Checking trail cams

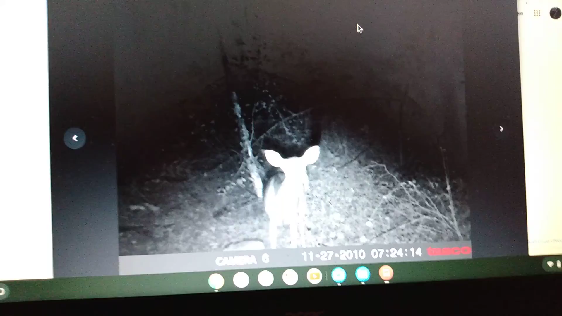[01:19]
don't know how well y'all can see this but we got us a doe here just looking at the camera same doe sniffing same doe she's getting us all the angle shots she's posing for us early in the morning early in the night
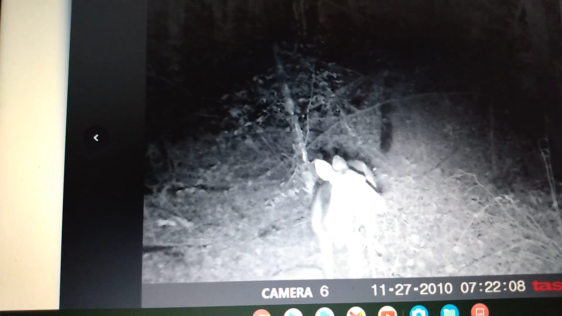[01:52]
just sitting there eating corn the world is like there's a coon ain't it i guess yep that's a coon and what do we got deer and a coon partners in crime i need to set that truck in just a little bit lower huh we got a young yarlan and a old doe there yarlan doing french kisses